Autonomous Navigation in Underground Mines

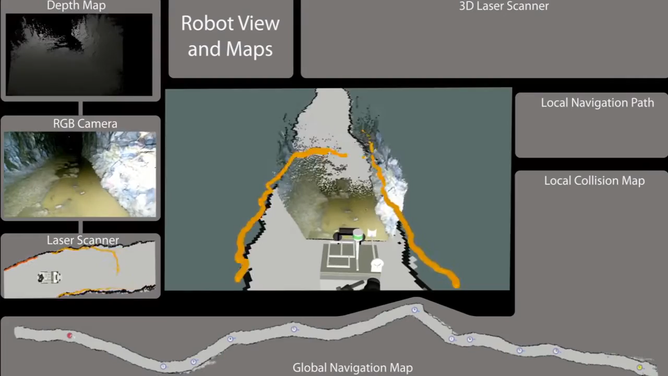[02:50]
For that, it uses its slider, which is visualized at the top. By projecting each point into a two-dimensional plane, Julius is able to plan a local path efficiently.
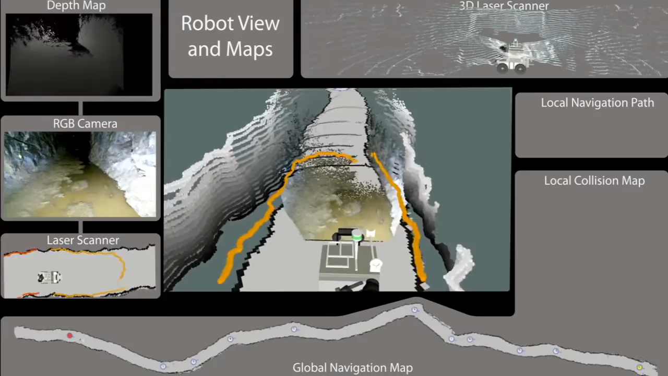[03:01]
Despite the harsh conditions underground, like maximum humidity, no light, rough surfaces and puddles, Julius navigates from waypoint to waypoint safely.
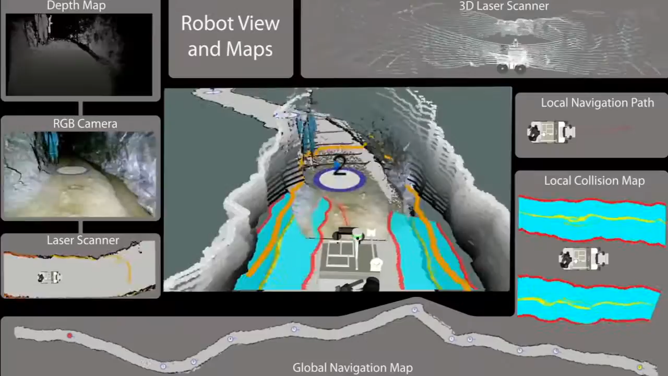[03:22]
On the right-hand side, additional information about the local planning algorithm is shown. A collision map is generated by combining laser scans with the robot's proportion. The area between the cyan-colored bands is accessible for the local path planner. In the end, the local navigation path is computed and executed, as shown in the upper right corner.